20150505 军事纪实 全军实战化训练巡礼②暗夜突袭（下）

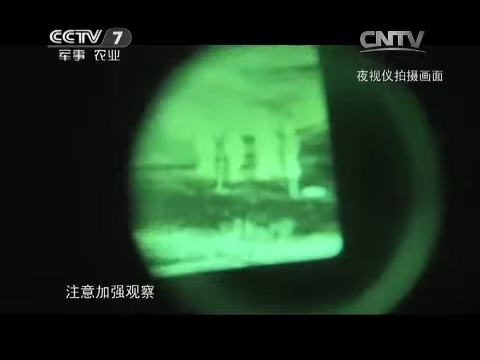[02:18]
注意加强观察，注意加强观察，前面发现四名可疑人员。
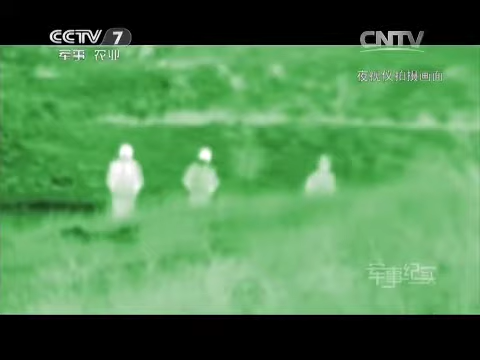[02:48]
很快，这四个人就朝远处的村庄走去了。而就在这时，防御小分队又有了一个意外的发现。
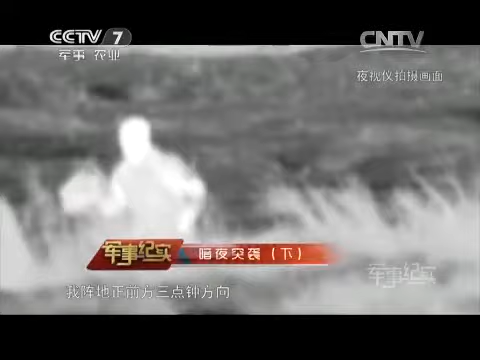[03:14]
3点钟方向有一名。
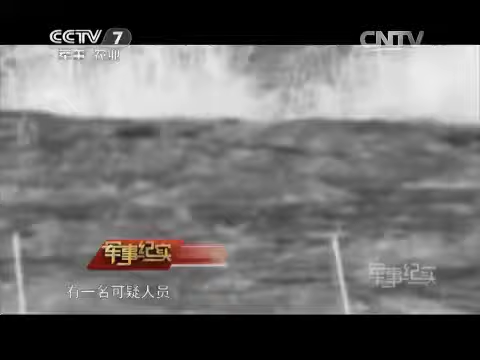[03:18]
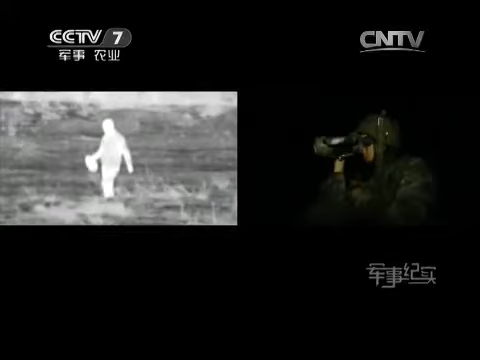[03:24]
破袭小分队的侦查员刚一出现就暴露了，
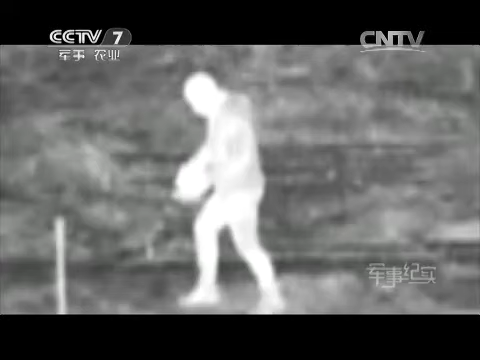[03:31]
虽然他身上穿着地方衣服，但是刚才手里拿的好像是一种类似望远镜的，应该是夜视仪。 终于等到了高国庆他们的出现，魏思彪悬着的心放下了一些，
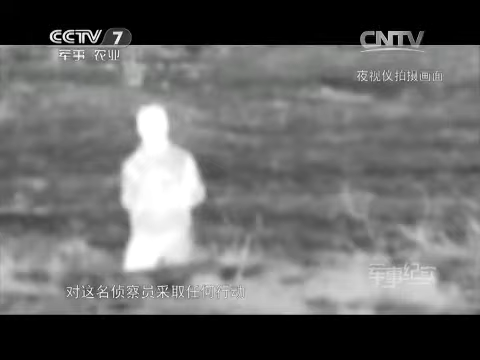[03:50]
但他却没有立刻对这名侦查员采取任何行动，而是调整了防御部署。
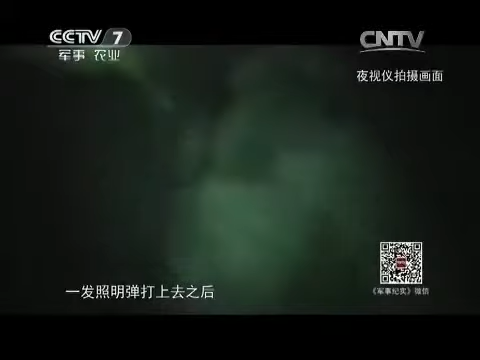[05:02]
发照明弹打上去之后，有一组人员正在往前跃进，离那个下一个土坎还非常远。
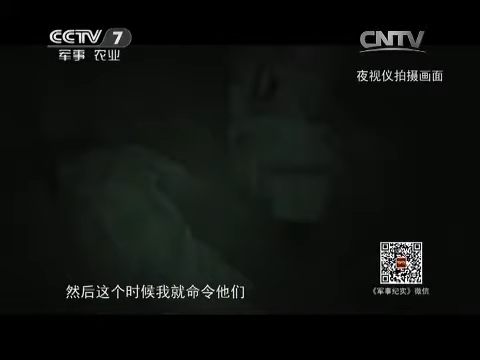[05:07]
然后这个时候我就命令他们卧倒隐蔽，但是声音又不能太大。
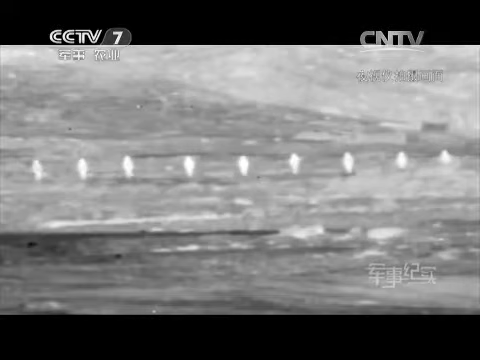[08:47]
这个画面就是通过夜视器材拍摄的，可以发现里面有很多战士，
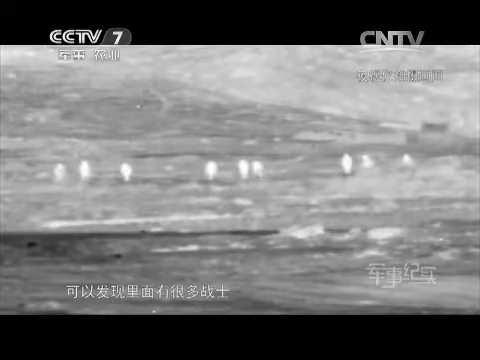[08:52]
然而经过队形变化后，可以发现他们的人数越来越少，最终变成一个人。
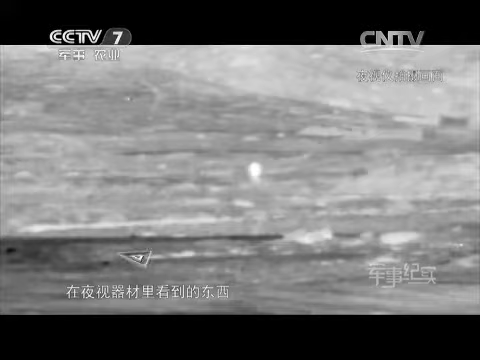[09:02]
这也就是说，在夜视器材里看到的东西也不能完全相信，这跟白天作战有很大的区别。